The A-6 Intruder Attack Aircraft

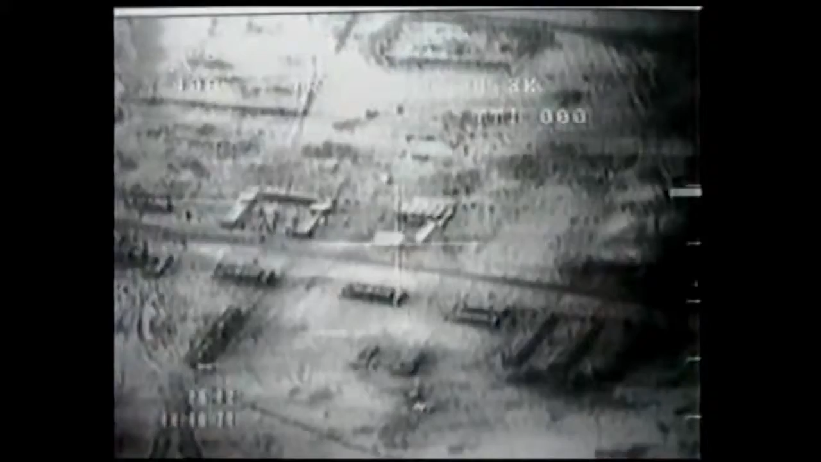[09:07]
I remember pulling off target, looking down to the left to see the bombs hit.
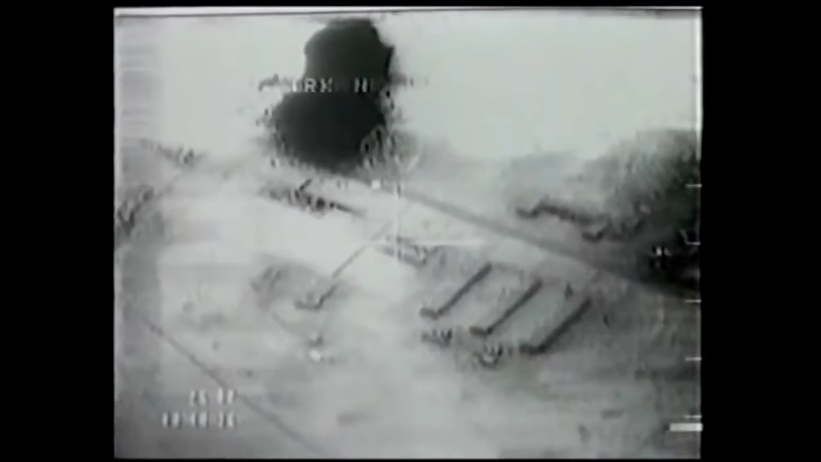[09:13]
I looked down, they hit the target. I looked back to the right, and a missile just streaked right up by us with a big contrail.
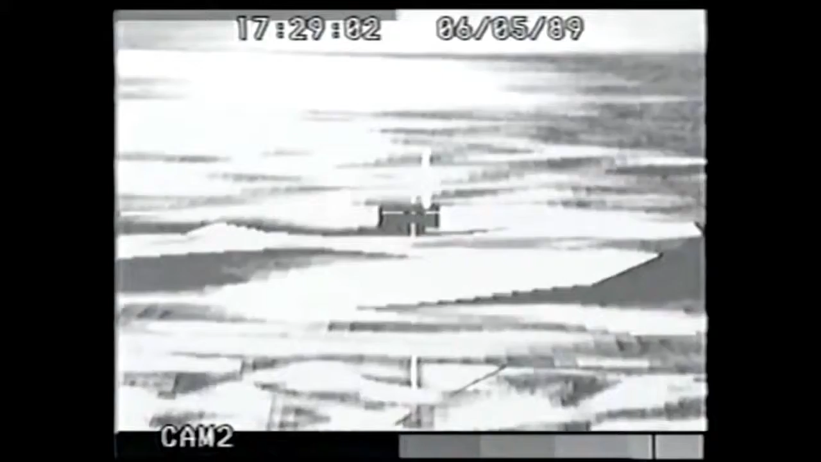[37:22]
As we approach the target, the bombardier activates his FLIR, or forward-looking infrared system. The FLIR uses the heat given off by the surface below to provide an image of the target at hand. With this image, the bombardier can pinpoint any weakness, like an air vent or a generator, and then guide his bombs in with laser-guided accuracy.
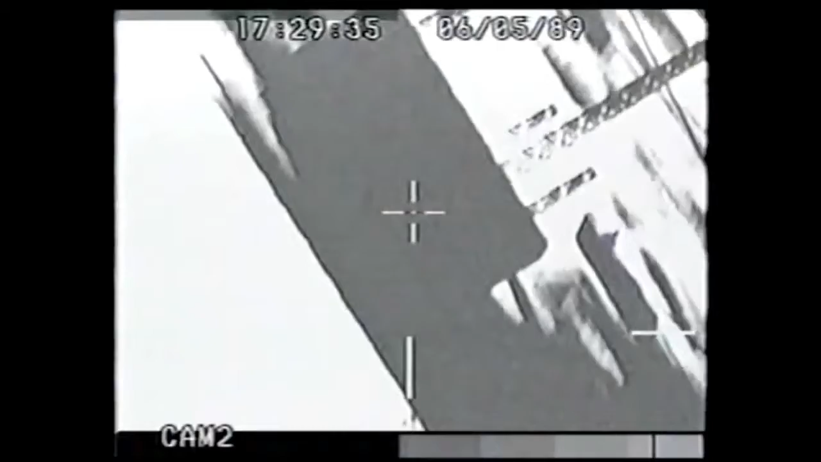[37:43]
When the pilot changes course, the bombardier will hold his target, even as the plane is leaving the scene.
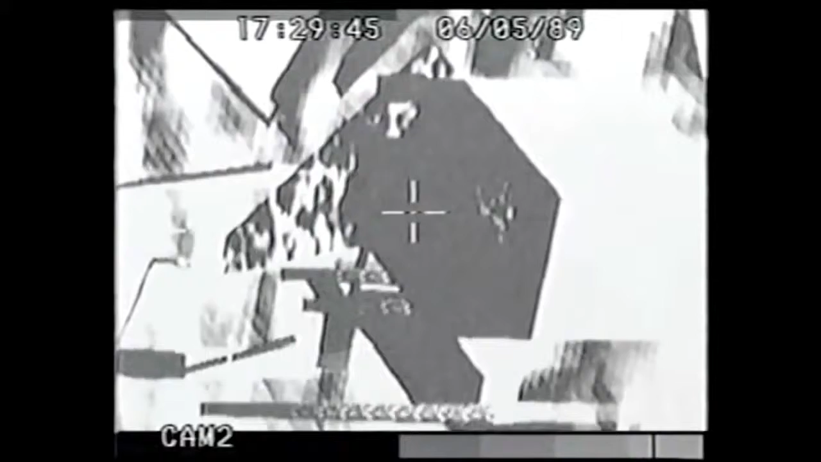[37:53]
Okay, beam at about a mile and a half.